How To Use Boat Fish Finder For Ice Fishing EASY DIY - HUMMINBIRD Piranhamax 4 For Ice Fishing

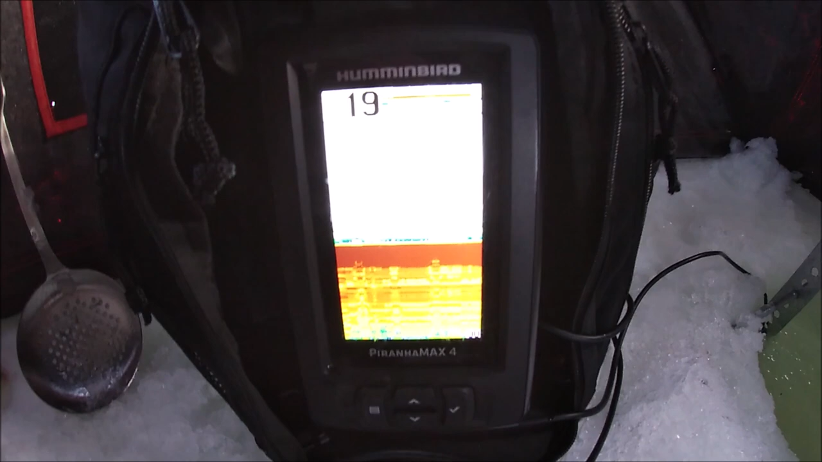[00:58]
budget fisherman guys I don't have 500 bucks plus to drop
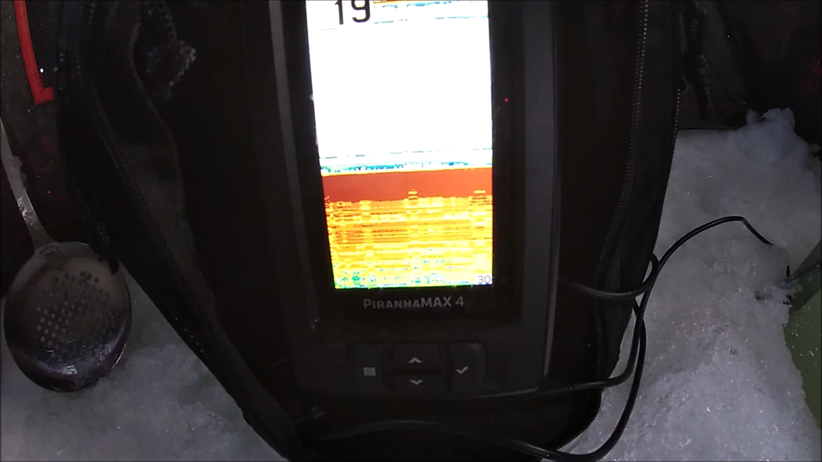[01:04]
on on a proper flasher so I found this it's a piranha
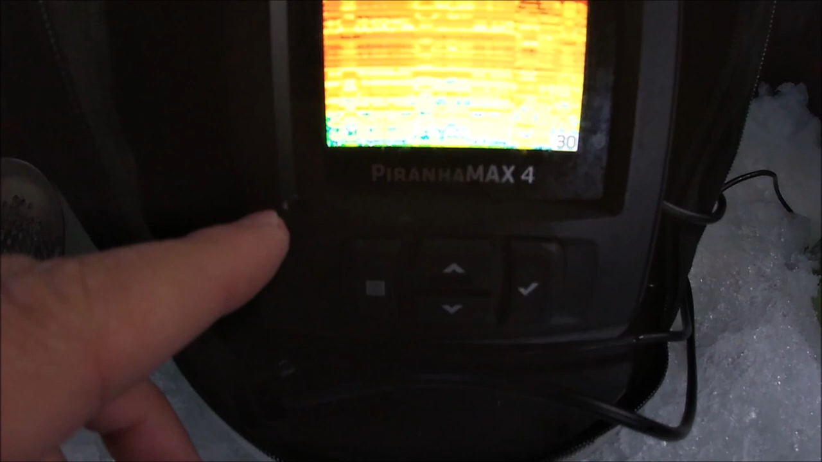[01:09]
max hummingbird piranha max 4 okay it already came with a case like this and
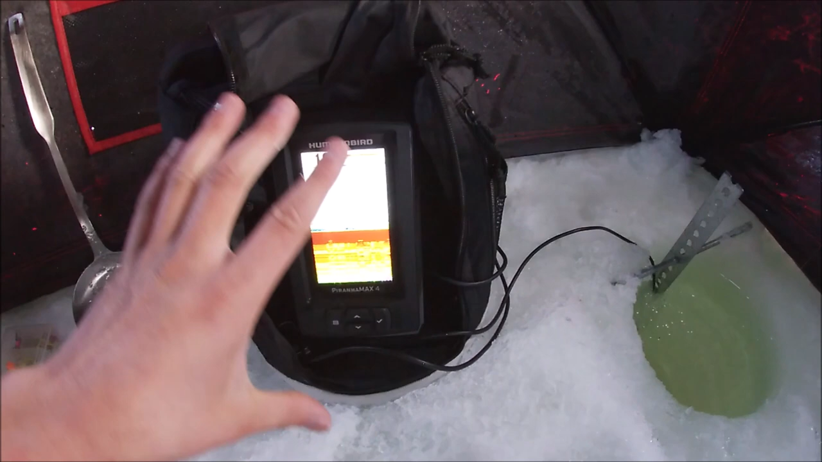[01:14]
everything it's a boat it's a boat it's a boat fish finder so it's
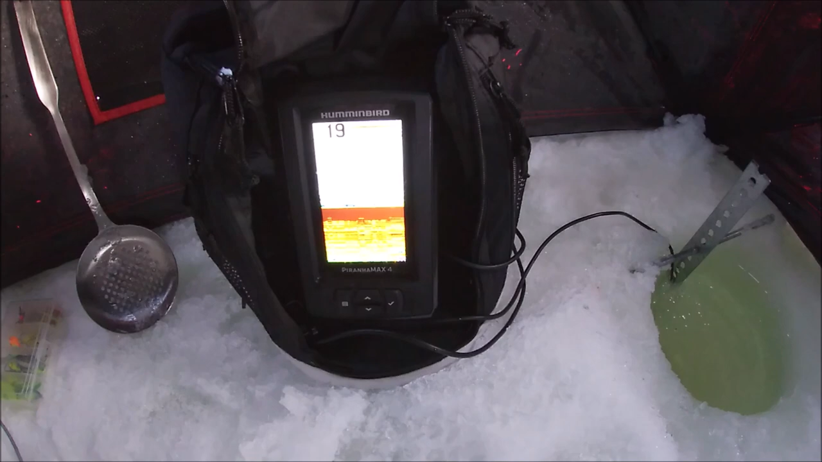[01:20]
for summer use I'll show you guys the transducer right away and why I have these metal bars
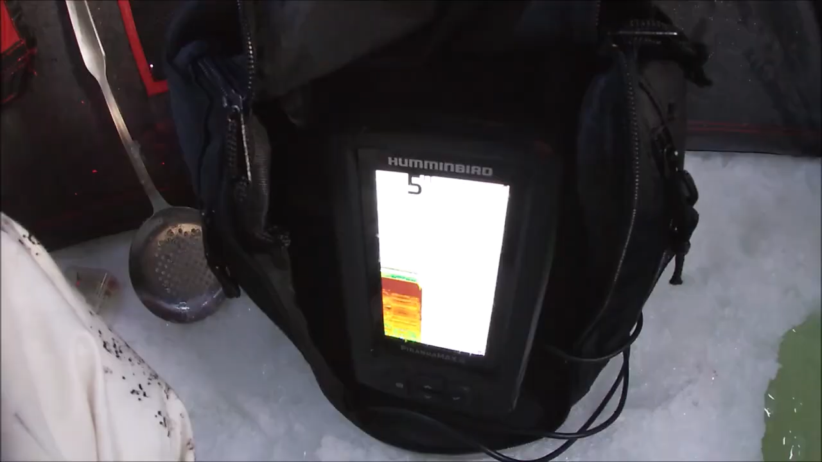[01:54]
can see when they're coming up because it
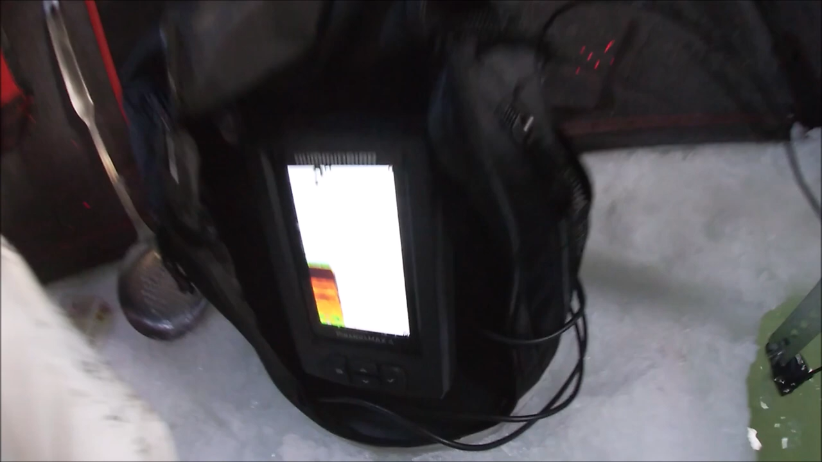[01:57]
also shows the history of the fish activity on the screen I'll show you guys that in
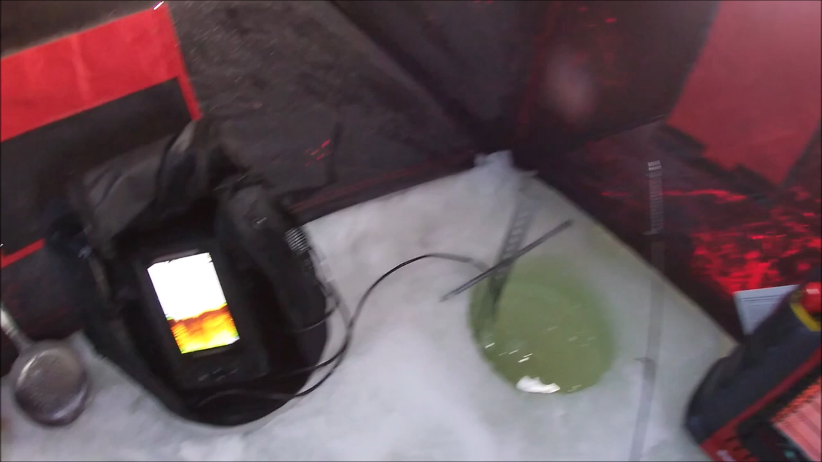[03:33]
time and when you guys look on this screen here it shows you everything
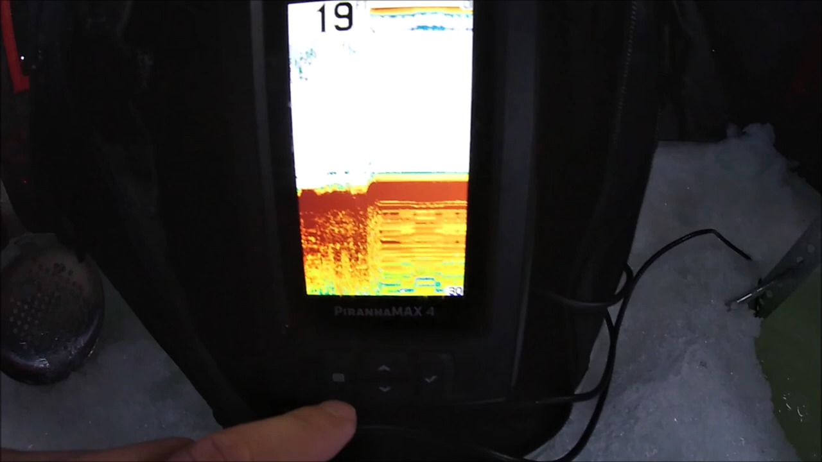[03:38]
that you really need to know it shows you the depth of the water it shows you the temperature of the water that's
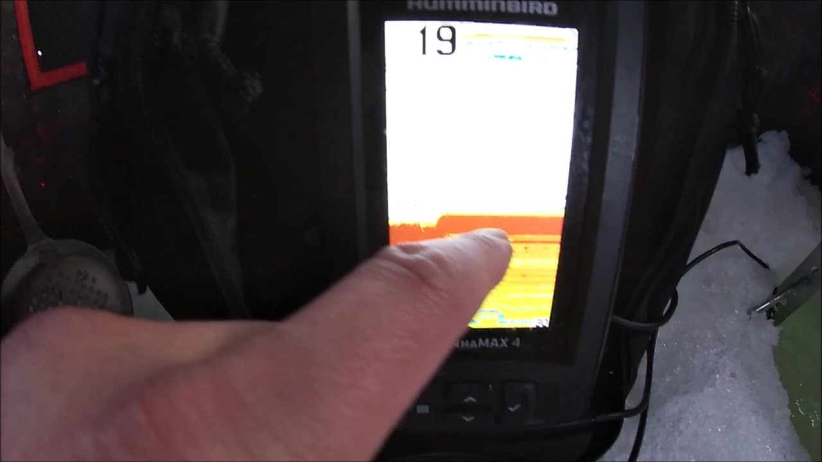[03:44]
the bottom right there and when you see fish activity it the
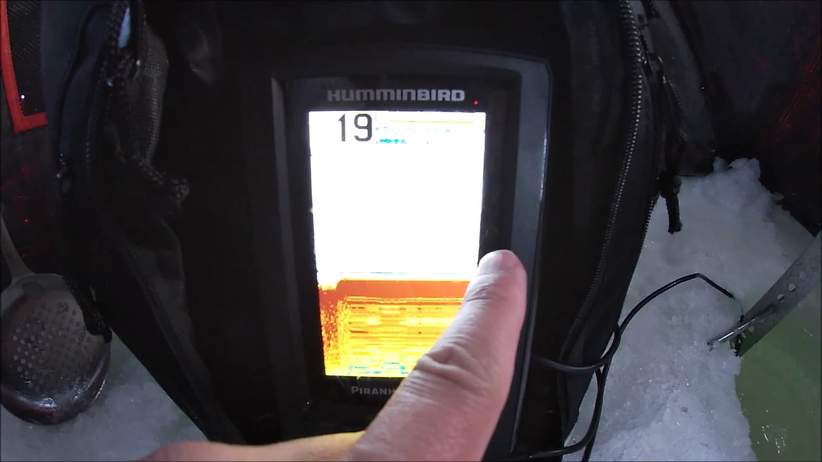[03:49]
screen scrolls from right to left so for example here I'll move my
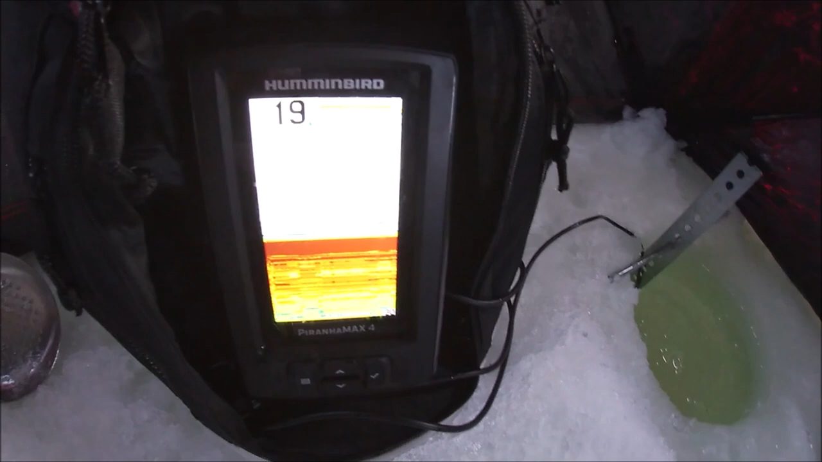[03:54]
I'll move my bait up and down and
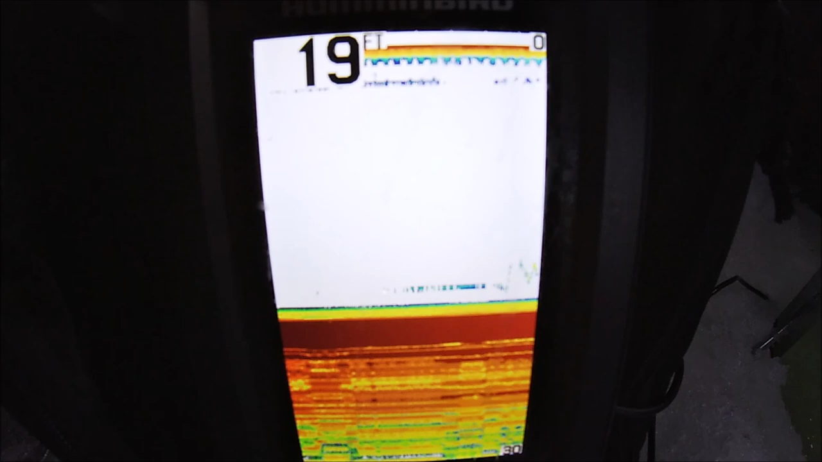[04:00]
you guys can see the action of my bait right there going up and down right now
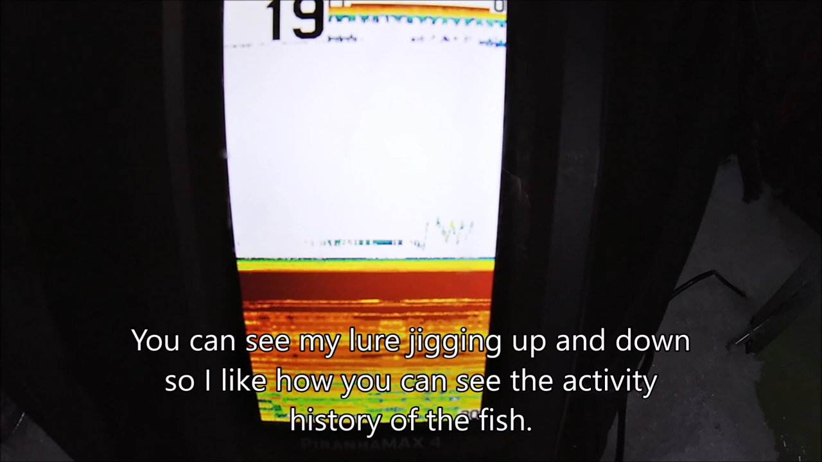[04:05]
when you have fish you'll be able to see the history of the activity of that fish
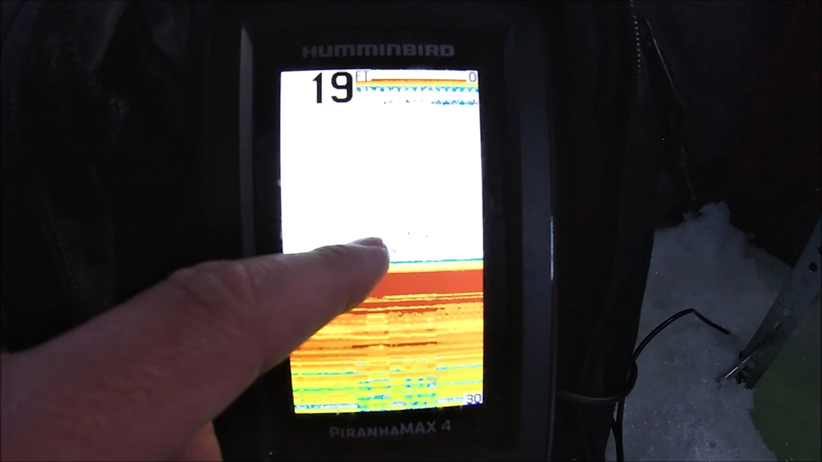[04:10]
you can see it coming up from the bottom up to your bait and you'll know
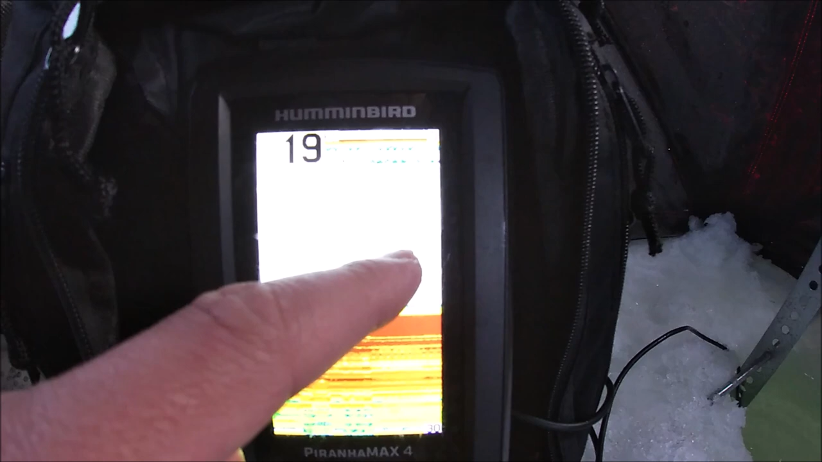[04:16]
when you should expect a bite you can also see them when they're coming downwards like this it'll
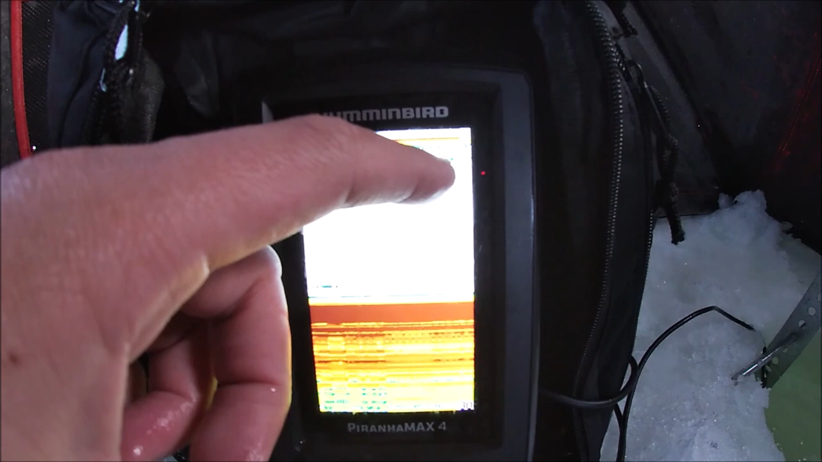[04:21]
show a downward line going like this going down to your bait etc etc etc
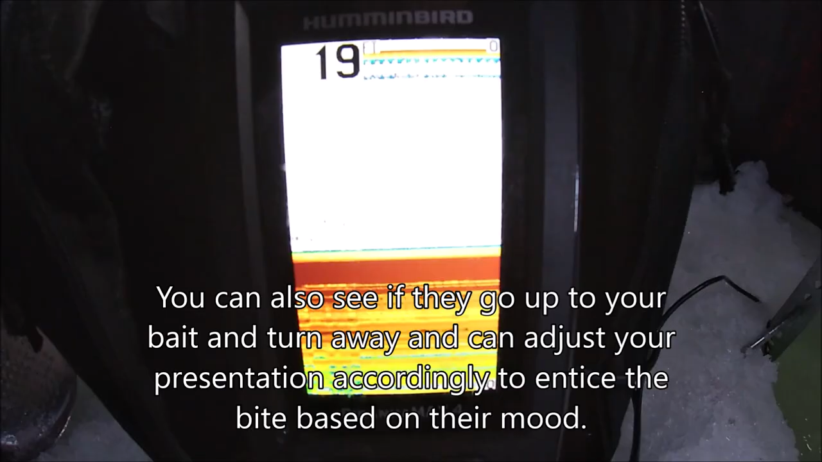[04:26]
so yes you can use a summertime boat